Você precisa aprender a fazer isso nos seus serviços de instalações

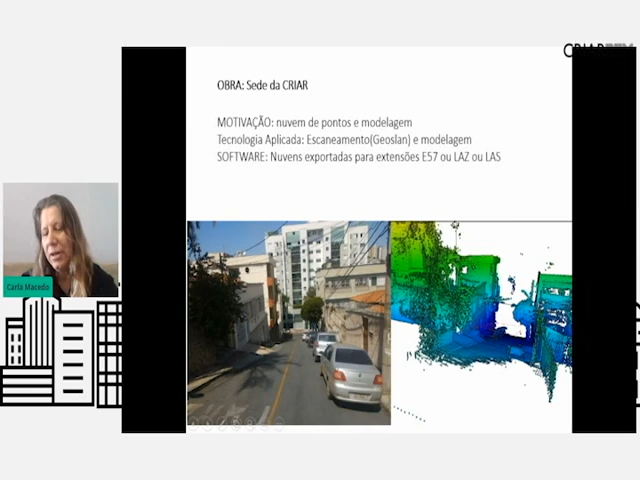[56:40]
olha as árvores até isso o laser scan mostra. Eu não cheguei a modelar eu já cheguei a modelar esse projeto mas não ainda não fiz como case a gente estava fazendo isso como treinamento da minha nova equipe porque com as mudanças todas as minhas equipes são novas. Nós estamos falando de mais de 10 anos então eu já tive muita mudança na equipe. E aqui é o escaneamento do escritório eu entrei dentro do escritório saí da rua entrei no escritório isso aqui é uma área de garagem que estão cada sala onde estava todo mobiliado então essa é a imagem de raiz-x feita pela laser scan do meu escritório isso aqui era um porc familiar tinham três empresas que trabalhavam aqui dentro.